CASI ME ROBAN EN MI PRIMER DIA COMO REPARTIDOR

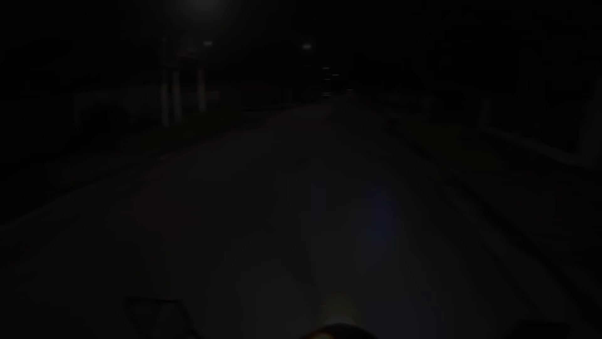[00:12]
Ah, culiao Nos puede andar así, recaladísimos, boló Oh, encima ya viene una moto ¡Cуляau!
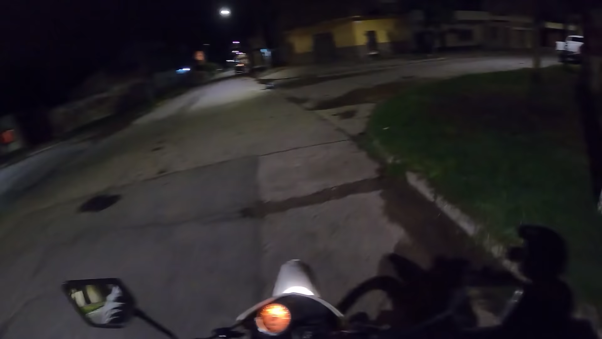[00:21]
Quiero ir al choto, culiao Quiero volver a la casa, boló
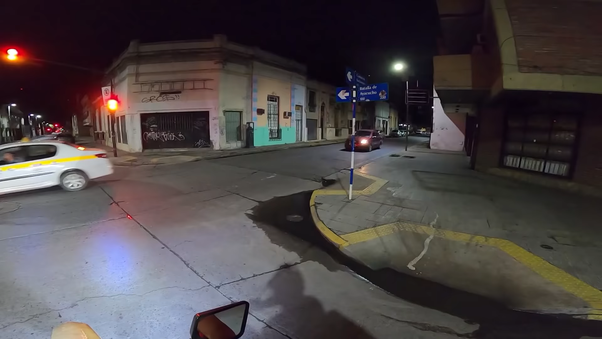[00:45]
Que iba a pasar viejo culiao Uh,
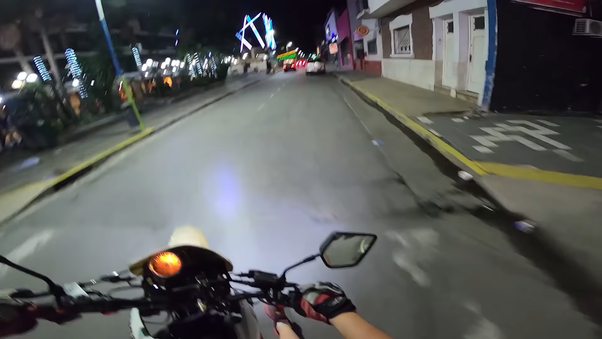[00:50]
que pingo esto Uh, esto es nuevo, culiao
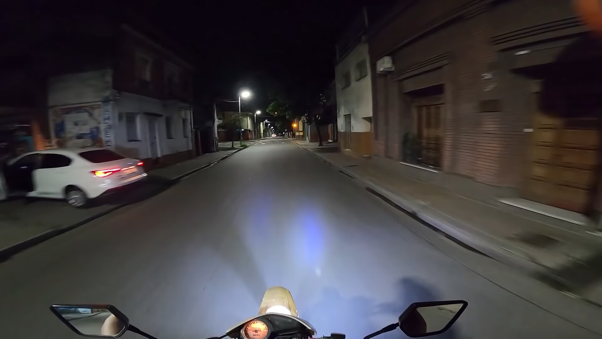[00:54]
Bueno, esto también hay en la noche nocturna De aquí de Tucumón Una foto, vamos acá
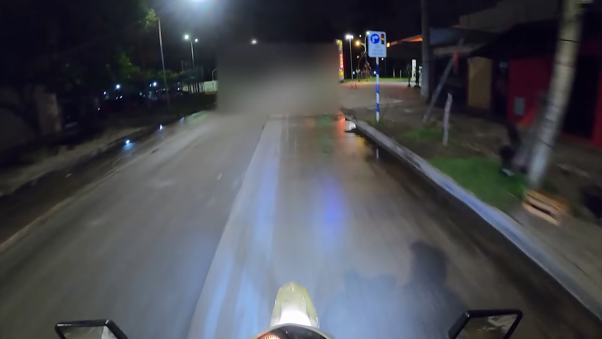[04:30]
vamos a prender la exploradora culiao porque si no la van a llevar puesto acá sobre todo esta esquina culiao que es un desastre
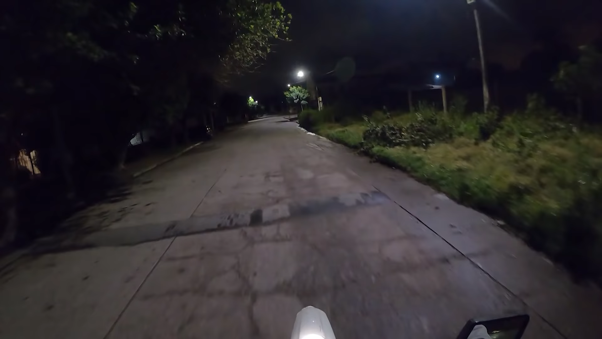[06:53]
no no no me digas que tengo que ir para ahí culiao me paso rápido culiao
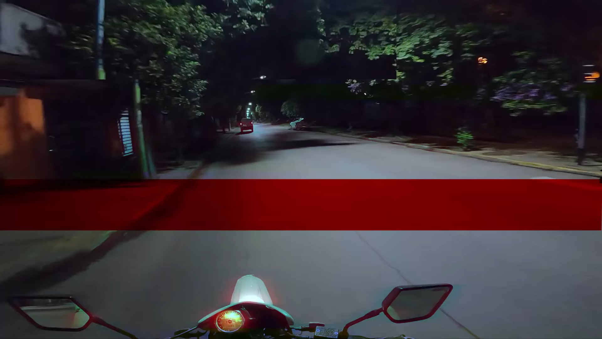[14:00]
¡Eh! ¡Para! ¡Qué culiao! ¡Me estafó Google! En teoría aquí... ¿A quién le quiere esta la bodega? Y en teoría esta es la Rondeau Ah no, esta la Simón Bolívar En teoría esta es la Rondeau Rondeau O algo así Acá debería doblar a la izquierda Y... no me acuerdo, un pingo la numeración ¡Qué culiao!
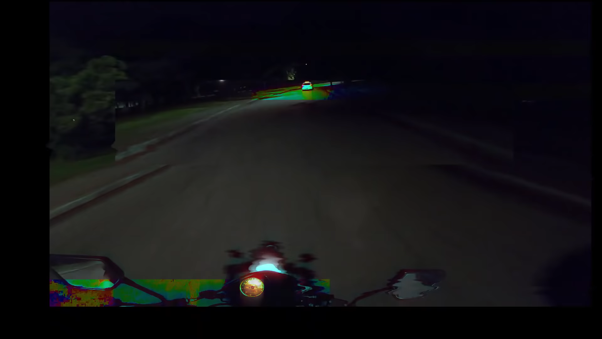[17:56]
¡Oh! ¡Atrás mío viene un ATR! ¡Culeado! El taxi pone el guiño ¡Bien! El culiote del auto
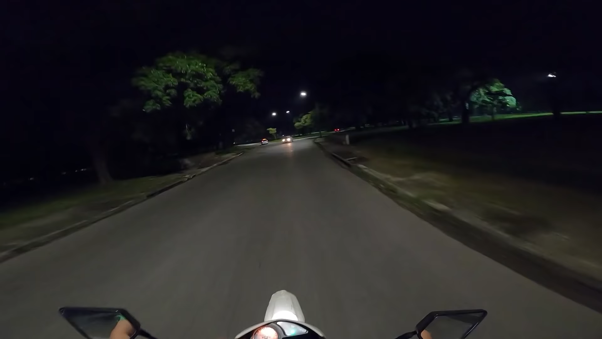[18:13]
¡Culeado! ¡Hijo de puta! Se ha frenado para dejarme pasar ¿Has visto que tenía el guiño todo? Me iba a dejar pasar Cuando me querían mandar El hijo de puta Me tiró el auto encima ¡Eh, un culiao! Mirá, acabo de ponerle explorador ¡Ponete el guiño, tachero! ¡Noooo! ¡Noooo! ¿Por qué no pone el guiño, culiao?
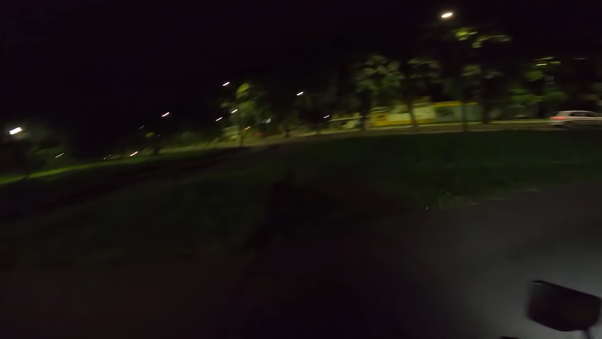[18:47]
¡Ay!
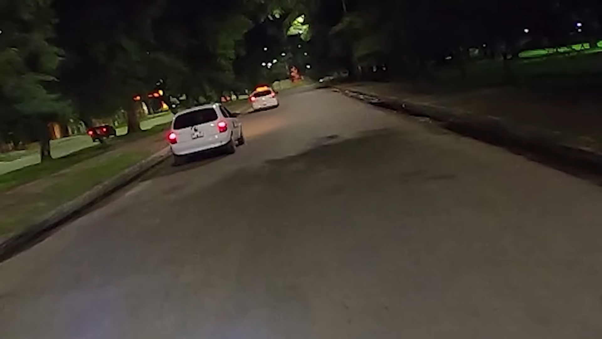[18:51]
¡Ponete el guiño aquí, por favor! ¡Bien!